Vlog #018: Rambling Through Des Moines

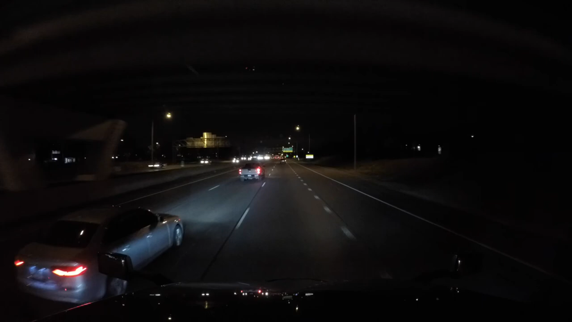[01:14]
Don't want to get in the middle lane though
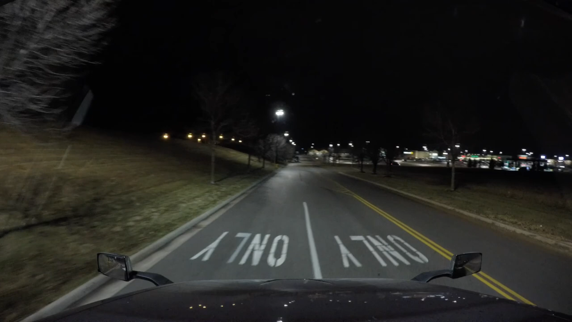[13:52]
Assuming that's a Maverick truck It was just nothing but Shipping containers Where they were Doing a remodel In the store Repaved Oh hush woman Good lord She'd understand that I'm going to Walmart I can't pass a Walmart No it ain't a Maverick It just looks like a Maverick Probably an old Maverick truck
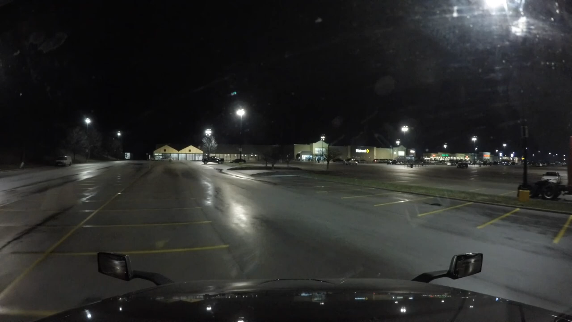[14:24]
I'll swing as wide as I can Since There's nothing but room here That way I don't When I'm cutting a big U-turn My Trailer tires don't get all wound up Tear up their new pavement I'll try to be considerate Go ahead and pull in behind this guy Parallel part
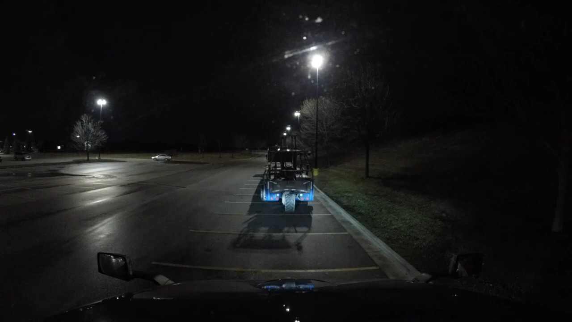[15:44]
Aluminum or the Shiny stuff Reflective Reflectex In the window And And On top It looks like it could be A ladder rack Or slash Solar panels But it's a stealth van Because it looks like a work van